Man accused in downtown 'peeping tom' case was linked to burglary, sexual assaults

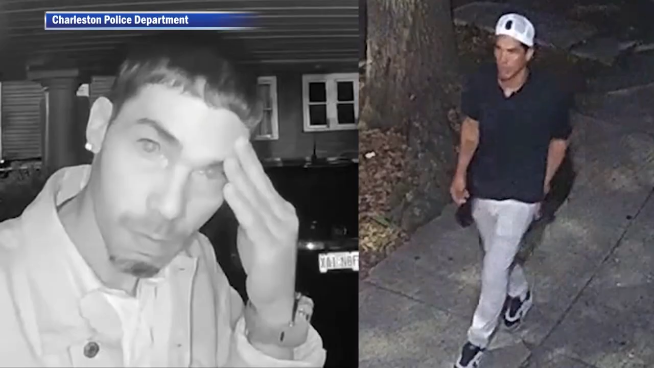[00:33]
On July 6 at around 2 40 a.m., a man was seen going onto the porch of a home on Radcliffe Street and peeking through the windows.